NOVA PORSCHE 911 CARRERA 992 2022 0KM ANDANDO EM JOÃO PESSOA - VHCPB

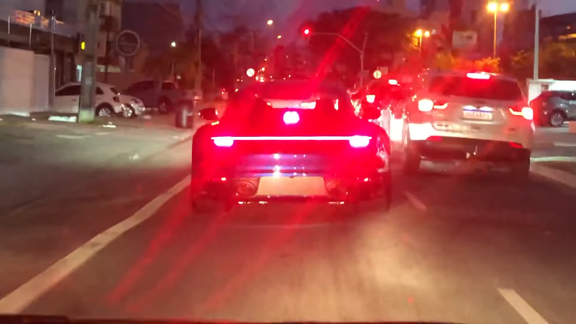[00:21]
na cor azul Zero KM, carro sem placa E olha aí pessoal, uma maravilha da engenharia automotiva
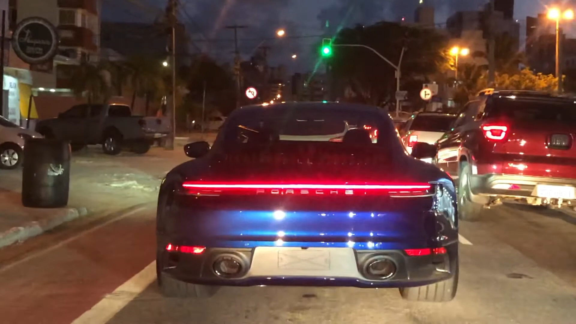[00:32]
Aqui na Paraíba hoje, com essa Porsche Se eu não me engano, são 3 911 992 Se essa Porsche for daqui de João Pessoa,
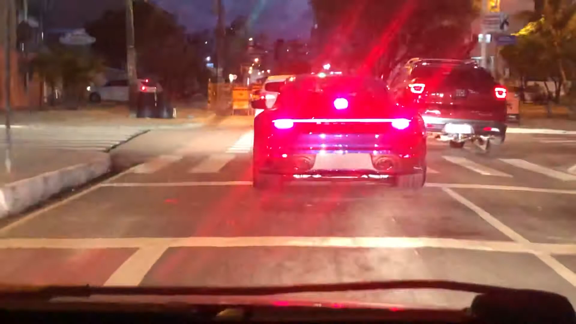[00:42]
são sim 3 992 É uma vermelha,
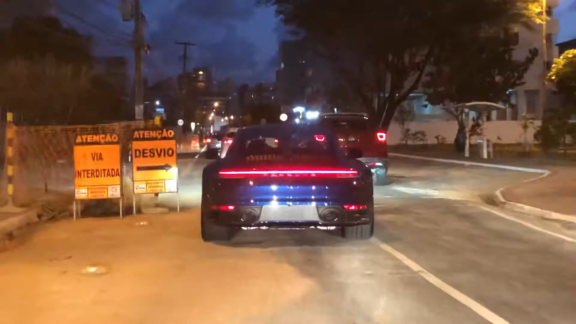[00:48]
uma cinza, que é a de Cassiano E essa azul agora
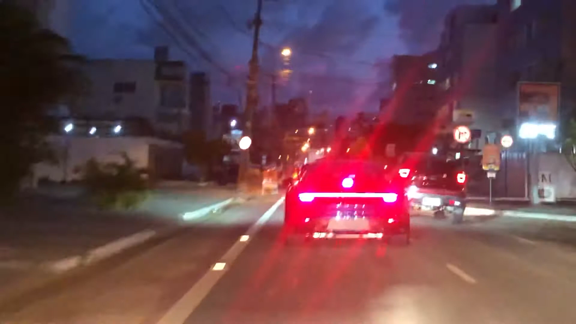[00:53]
Mas eu não sei, provavelmente pode estar de passeio aqui Pode ser de Pernambuco Mas aí o pessoal do Instagram vai me informar direitinho, tá pessoal? Pneu largão ali, o detalhe, vocês podem ver Acho que é uma medida 335 de largura, de tala
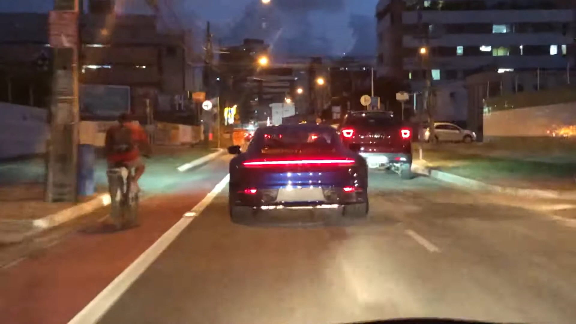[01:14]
Eu me lembro, a última vez que eu vi esses pneus largos Foi no Camaro,
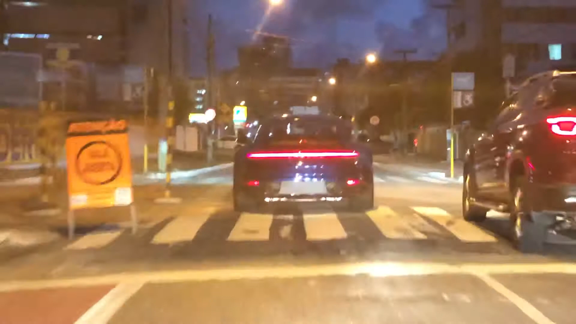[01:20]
que eram pneus 335 E eu acredito que seja essa base da Porsche E vamos seguindo aqui
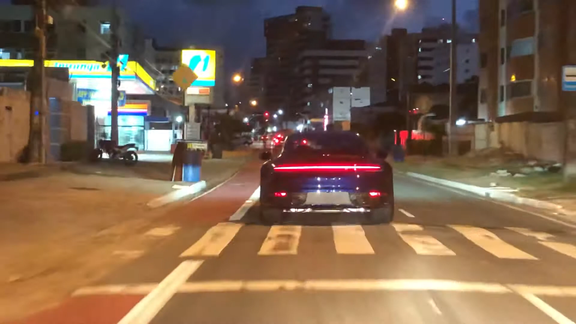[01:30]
Carro lindo demais pessoal Se você nunca viu uma 992 pessoalmente O carro é fenomenal, eu só digo isso, tá? Olha só, vai passar para a faixa da direita agora Só que aí tem uma Dust aqui na frente E aí não vai conseguir filmar Mas é isso pessoal Flagrinha 911 992, tá?